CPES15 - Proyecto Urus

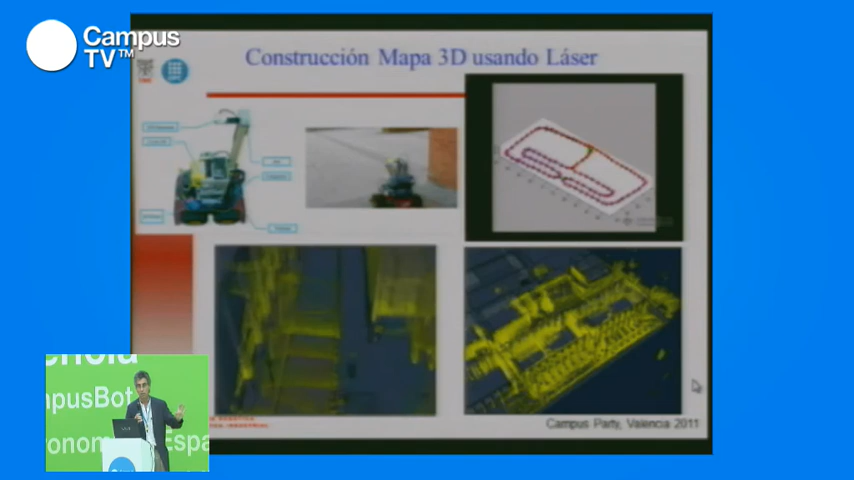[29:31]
Pero si no conoce el sitio, tienes que darle, él se construirá el mapa. Esto es algo que los humanos hacemos continuamente. Nosotros vamos a un sitio nuevo, no sabemos nada. Y mientras caminamos por aquel sitio, vamos recordando por dónde pasamos. Y después, cuando volvemos por el sitio, decimos, ah, mira, estamos en este sitio.
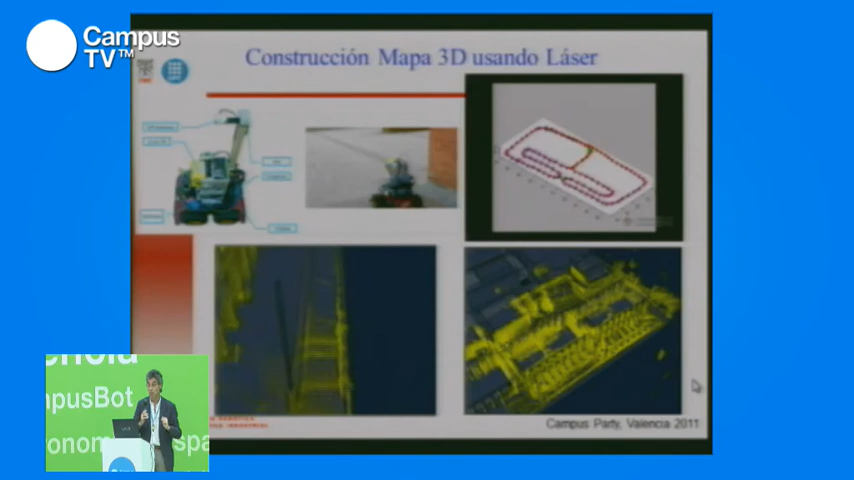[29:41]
Y aquí al lado está la panadería, y aquí al otro está el kiosco. Pues esto es lo que estamos haciendo que tengan los robots. Este es otro tipo de láser, en el cual, si os fijáis, reconstruimos con el láser, con mucho detalle, todo su entorno. Esto lo hacemos a través de este tipo de robots.
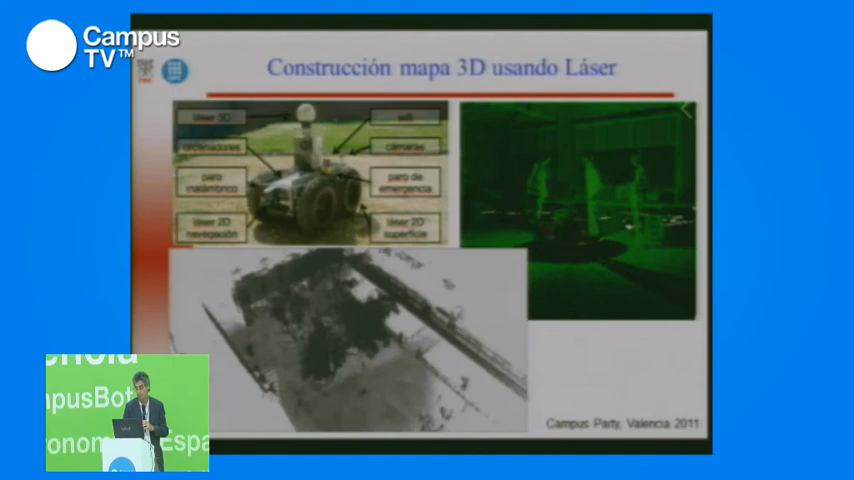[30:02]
Bueno, al final lo que tenemos es lo que llamamos un mapa de transversibilidad, por dónde puede pasar el robot, y a qué velocidades y con qué seguridad puede pasar por esa zona.